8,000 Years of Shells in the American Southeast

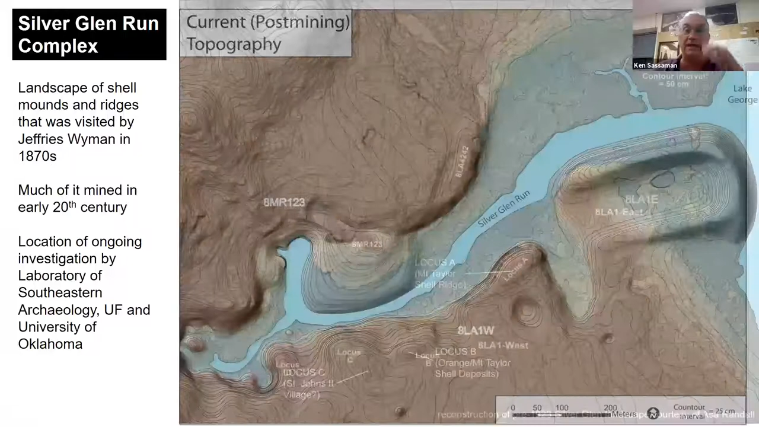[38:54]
So it's fading in, and what you're going to see is this massive U-shaped ring or semi-circle to the northeast,